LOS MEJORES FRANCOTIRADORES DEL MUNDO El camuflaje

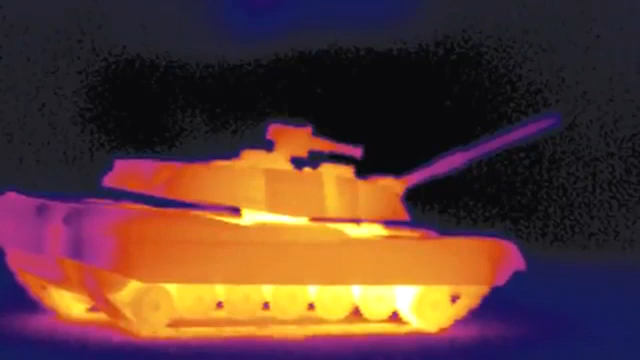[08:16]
Hoy en día las fuerzas militares pueden hacer uso de imágenes térmicas para ver el calor emitido por una persona o un equipo.